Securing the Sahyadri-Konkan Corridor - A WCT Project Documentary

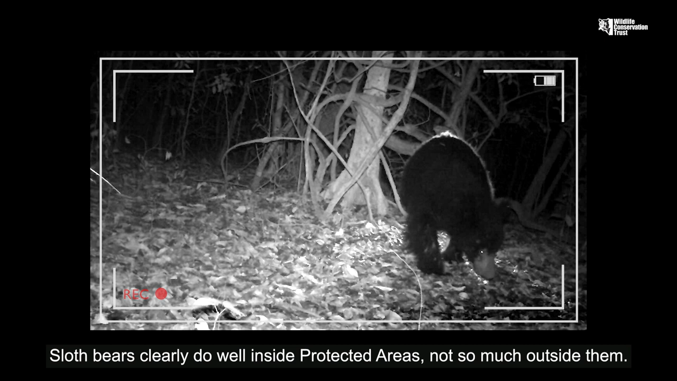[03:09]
Sloth bears clearly do well inside protected areas, not so much outside them.
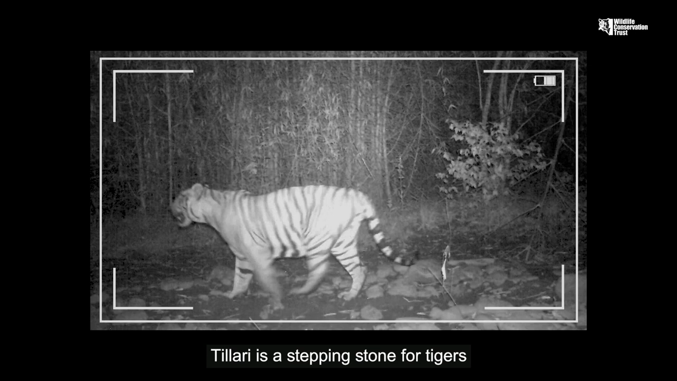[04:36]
Tillari is a stepping stone for tigers providing safe breeding habitat and helping them colonize relatively intact forest patches further north via the Sayadri-Konkan corridor.